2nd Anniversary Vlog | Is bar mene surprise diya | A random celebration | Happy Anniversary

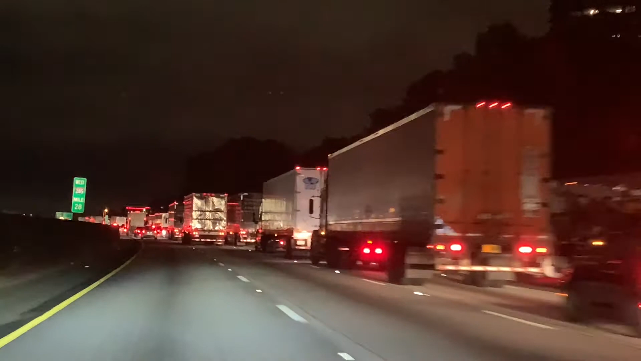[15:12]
फिर से शायद कोई एक्सीडेंट हुआ है एंड
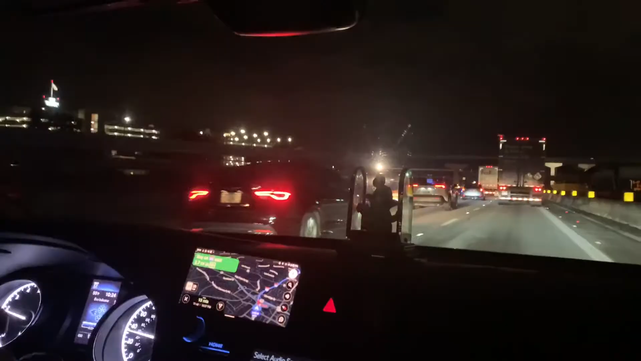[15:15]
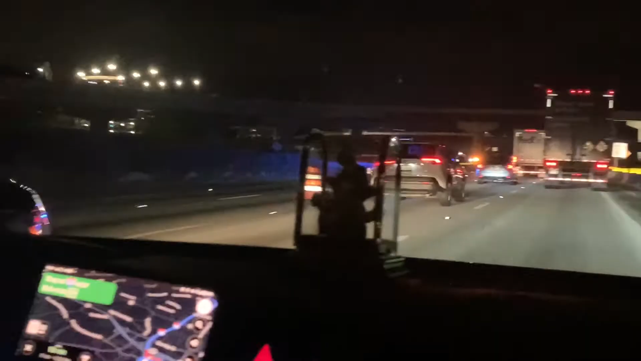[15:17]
सो बिकॉज़ ऑफ दिस पुलिस खड़ी है यहाँ तो बस कुछ है ही नहीं.
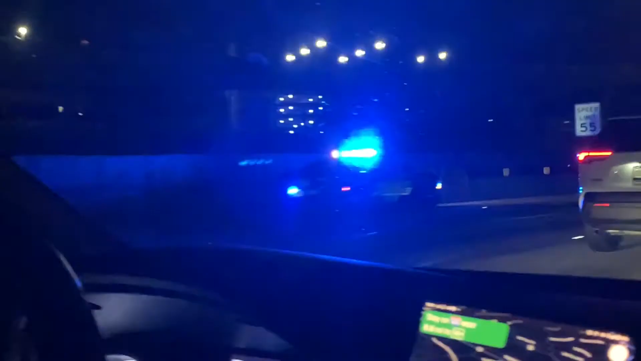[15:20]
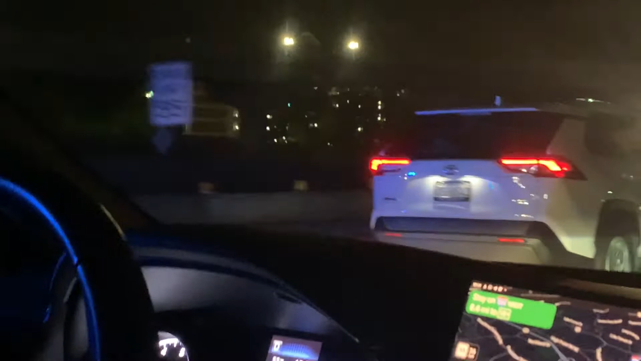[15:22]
अच्छा बिकॉज ऑफ कंस्ट्रक्शन इतना सारा कर दिया है भाई.